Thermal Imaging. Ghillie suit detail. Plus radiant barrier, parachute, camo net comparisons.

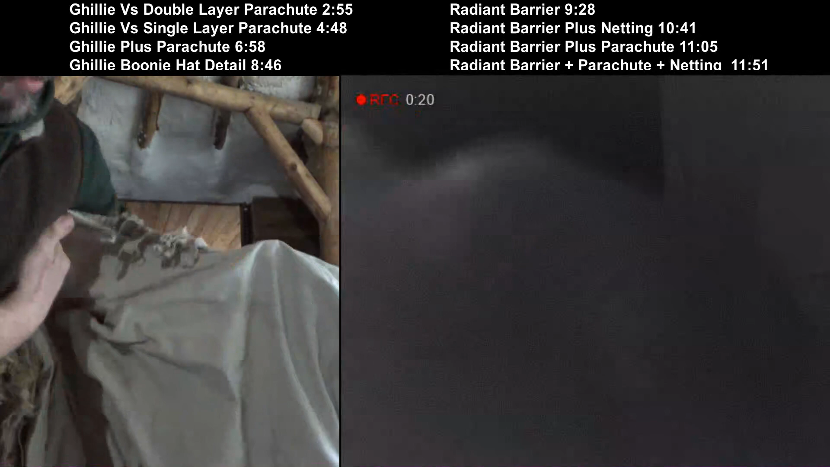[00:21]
Should be able to see the desert tricolor pattern through it And I had mentioned in comments that it was not fully attached to the jacket This is what I mean And that's the hand-sewn matrix of yarns and Then the ghillie material Attached to it in a free hang so that it couldn't snag up and pull accidentally on stuff This is a standard BDU jacket.
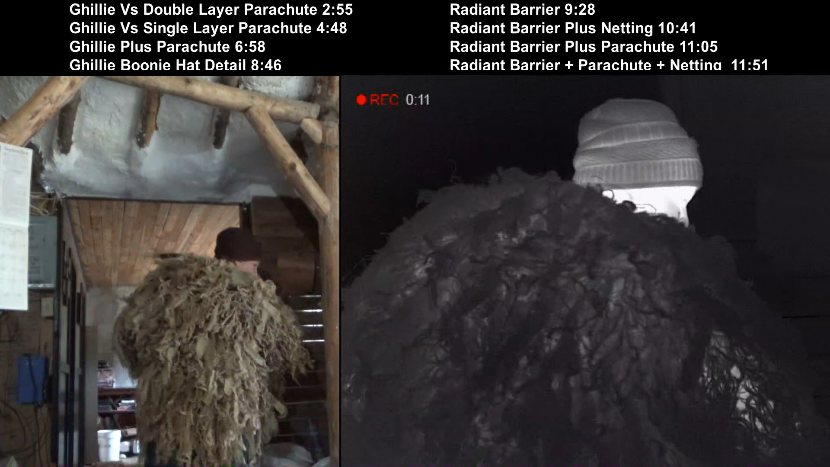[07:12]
Now that's not at the arm You can see The heat up in the arm Oh wow You can actually See the line Right there